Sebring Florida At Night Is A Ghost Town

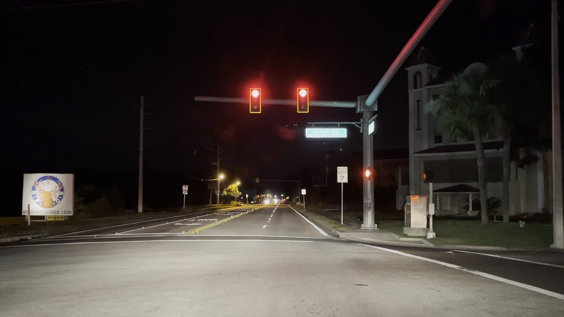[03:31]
older wow this guy just blew away the light unbelievable okay I've seen people do that in Detroit because they're scared to stop that's like that's like a really normal thing in Detroit but in Detroit people are just scared to stop it around like they still got that abandoned building here though yeah I'm going 40 I don't know what the speed limit is right here I can't possibly be faster than that can I
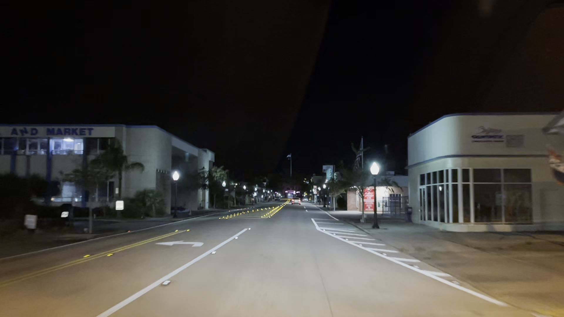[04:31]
not much going on over on this side of the lake this side of the lake is a little slow
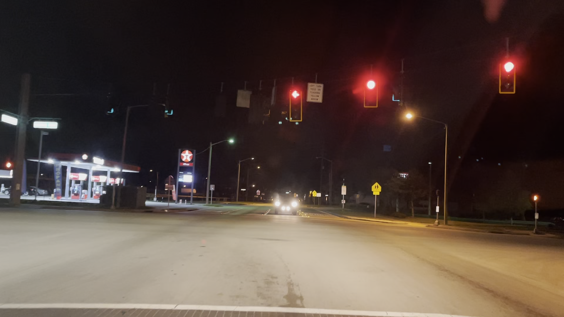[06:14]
El Puebleman very quiet they have El Puebleman I plot my escape and I go to Panera all the way to Sebring Parkway take us straight back out 27 that works just a quick drive around the lake I guess it'll be a little bit darker on this side there's not as much bigness over here
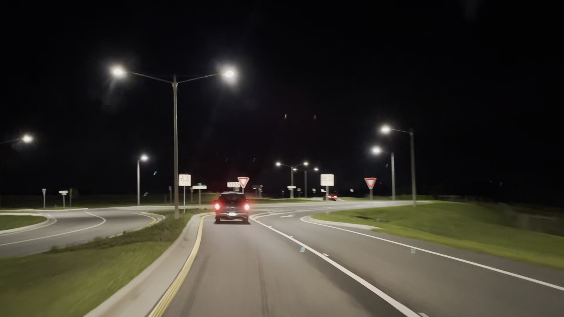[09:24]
yeah true well we'll be back on 27 soon we're kind of on the north side of Sebring here you hit a patch where there's lights in a roundabout but there was lights
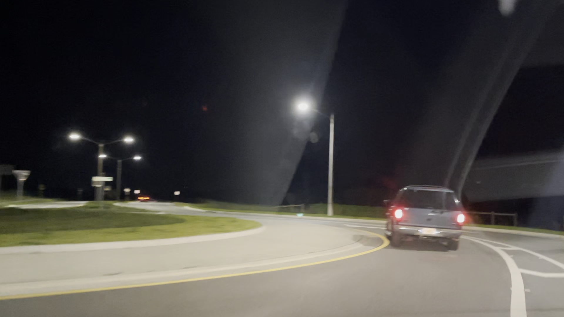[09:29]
I've never really liked how I say my opinion people get mad I want to say what I really feel but I can't quite get around to it without upsetting some folks I'm in here well it's like I got somebody right now they're super angry you can kind of tell that Lake Jackson is in front of us because you can see it's totally dark in front of us and you can see some lights in the distance so you can kind of make out where the lakes are
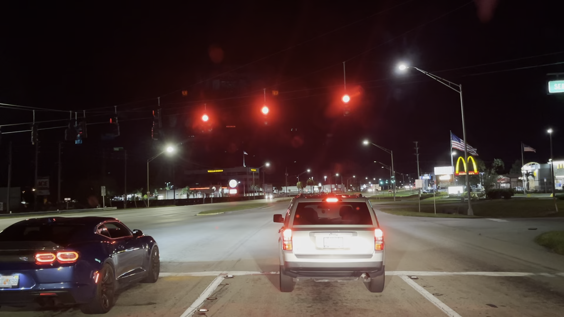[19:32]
they're so annoying bro like there's literally like a Kia SUV to it driving faster like there's literally like a Kia SUV to it and it's like driving like at the same speed yeah and the Kia is like totally silent and making really like
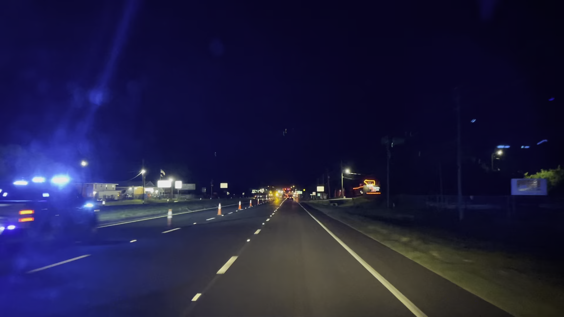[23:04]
that restaurant is one of the best restaurants in Florida right there yeah it's really cool it's called the cowpoke cowpoke watering hole cowpoke watering hole really worth checking out the cowpoke it's a little expensive it's like a steakhouse right yeah it's kind of like a steakhouse someplace yeah so yeah they're pretty nice I mean it's not like you're gonna go there every day it's expensive yeah you'd have to be like a balling youtuber to pay me to pull that off
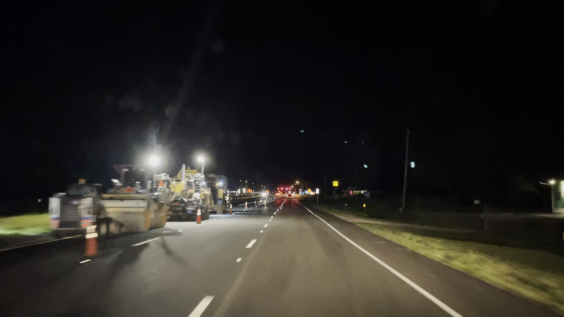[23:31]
even we were like we're just gonna eat at the gator shack here's a glades poncho are we in glades counter already we might be hot asleep asleep asleep oh there it is guys it changed a lot since the first time we came it's really changed a lot in the last few years that's where we started somewhere around here right